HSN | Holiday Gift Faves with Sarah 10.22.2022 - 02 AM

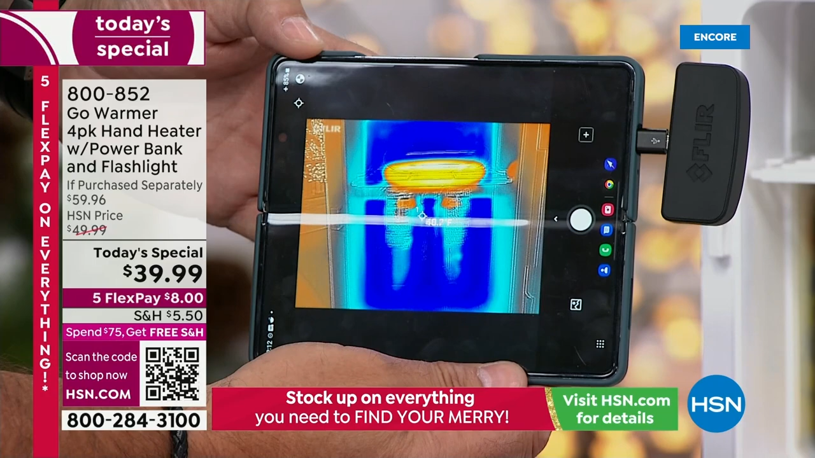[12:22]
is the go warmer you can see it's even starting to heat up the tops of the cans in there but this little refrigerator has been on now for hours let me get that glare off there for you guys there you go and it's been on for hours and you can
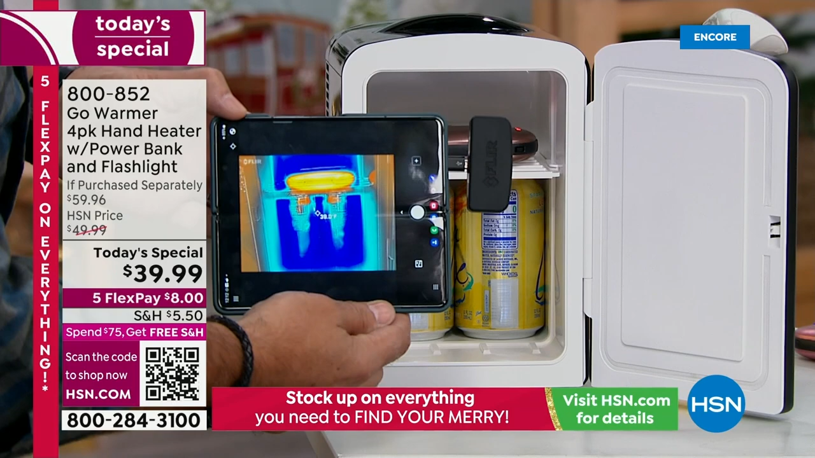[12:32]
see the difference right there i mean that's dramatic okay so you could see if that temperature outside is really really cold your hands are going to be toasty toasty warm wow and you know when i always get
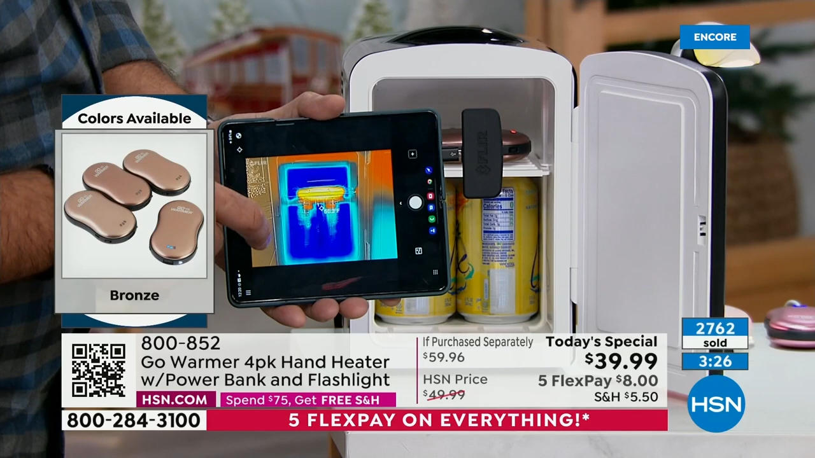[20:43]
totally run out of battery life they do they don't like fade over time and you know what they're not like those disposable ones no that you have to keep buying over and over again these are not disposable
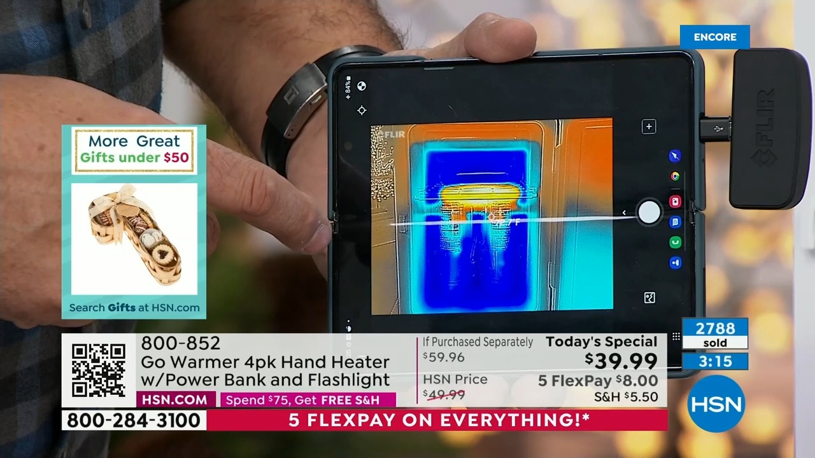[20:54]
these are once you have them you can keep recharging them well and they're lithium ion batteries too and that's the thing about this so they're going to last and last and last you know and if you look at this demonstration here remember that's my little mini fridge back there and you could see how cold it is on the inside right there in fact if I point this down to the cans they're somewhere in the 30s and if I point it up here toward this thing we're getting up into the hundreds so it's keeping that whole section that's actually the freezer section it's keeping the whole top of this thing nice and warm and the bottom is keeping all the sodas cold but